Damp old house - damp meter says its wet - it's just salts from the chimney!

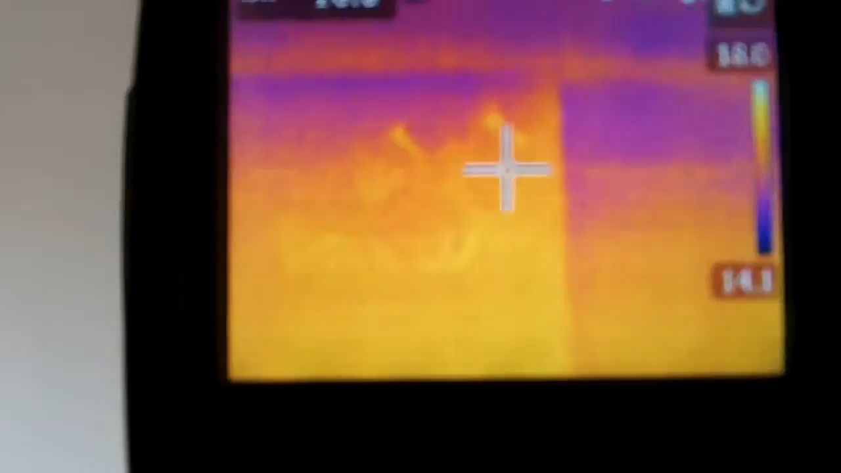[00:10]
we've got the thermal imaging camera and if you look there's no dark spots on the on the image at all which shows us that there's no moisture in there. There's nothing evaporating so there's no cold spots and if you look at the the top of this you can see there's